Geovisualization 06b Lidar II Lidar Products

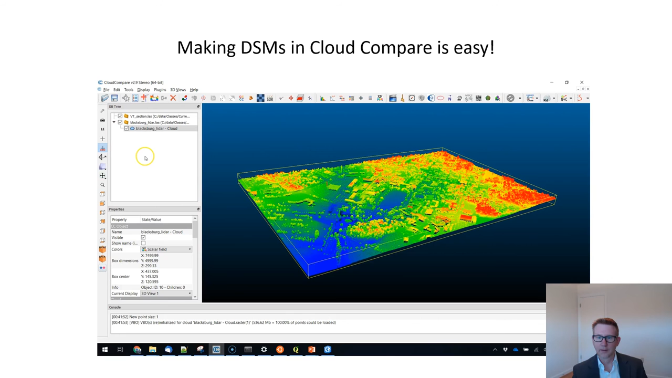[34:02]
If you haven't downloaded this, it's free. Download it, grab a tile, either from the course website or something else. And feel free to just kind of play around with it and get your feet wet with LiDAR data. Really easy to bring in a DSM or a DTM into ArcScene. So this is an example of a DSM brought into ArcScene. Again, so taking a, creating a raster and recording the highest value and looking at it. And this is actually one of the first ways that I experienced LiDAR data is what we call these meshes. It, you can make stuff out, right? You can make out the drill fields.
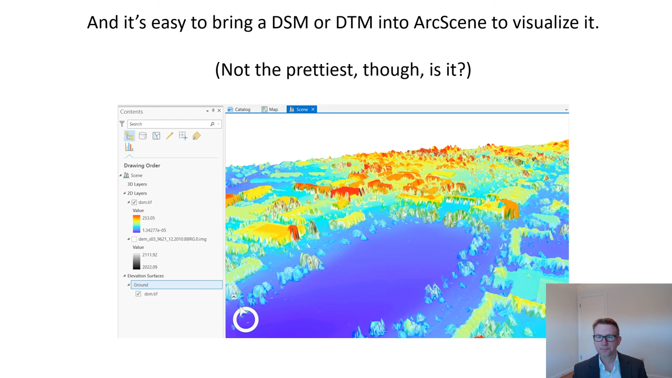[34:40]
You can probably make out some of the buildings. It's not, it's not a great way to visualize this. So we'll look at some other ways. So another good way of looking at ground or sort of looking at LiDAR products is to do
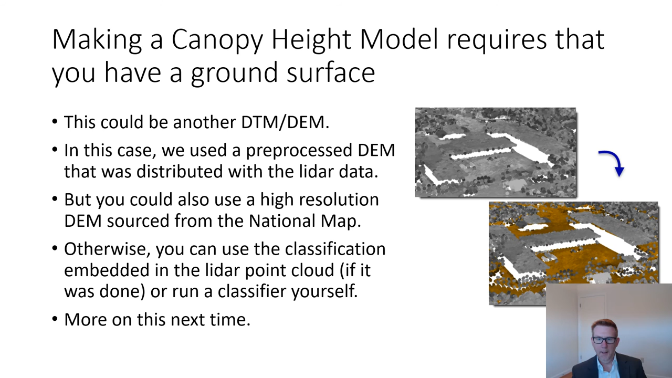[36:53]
And so in the lower right hand image, you're seeing brown used to demarcate the places where the algorithm, the classification algorithm was pretty sure that what you're looking at here is ground. And we'll talk about some more specifics here in the future. But first thing right off the bat, you need a DTM or you need to be able to make one. You can actually create a DCM using the raster calculator. So the raster calculator is one of these great like kind of Swiss army knife tools. I use it fairly often for the processing that I do. Basically, all you need to do is subtract the DTM from the DSM. Get a DSM that you that you make from the data.
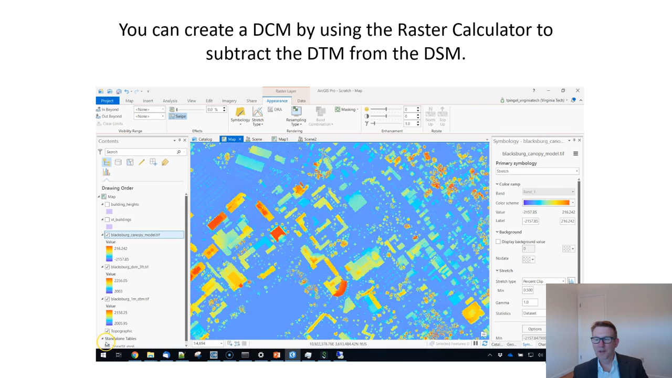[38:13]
And now all we're seeing is sort of the buildings on top of sort of a surface that we've sort of digitally leveled, if that makes sense. If that doesn't make sense, send me an email. We can talk about it. So this is kind of what that looks like. Here we go. We're looking at this here one more time. And then we're comparing the ground surface and the regular the DSM. And here's the digital canopy model again. We compare and swipe between these two.
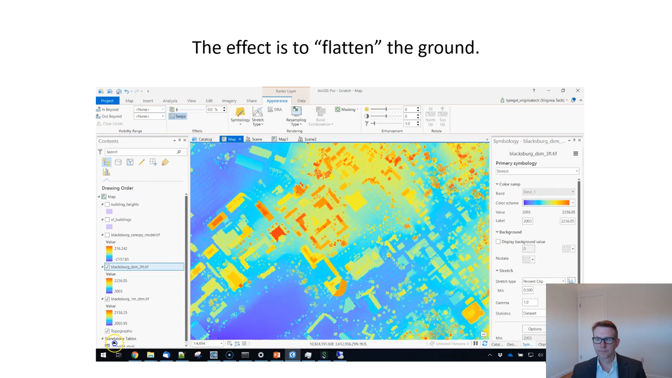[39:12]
And then we're looking at this.